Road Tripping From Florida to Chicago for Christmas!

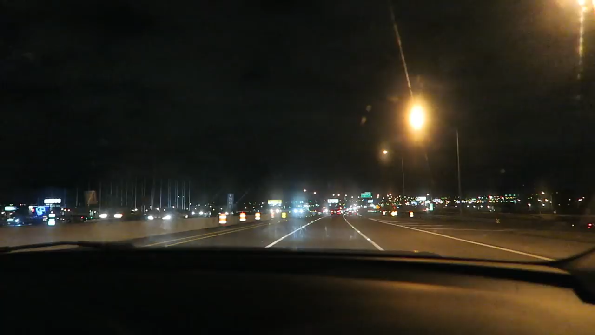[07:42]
We're on our last road. The signs say 57 north to Chicago.
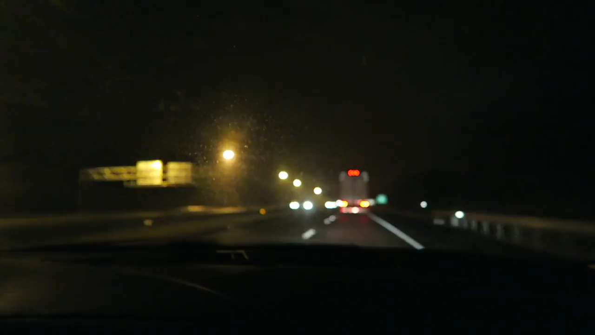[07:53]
We still have like 4 hours left, but we're on our last road.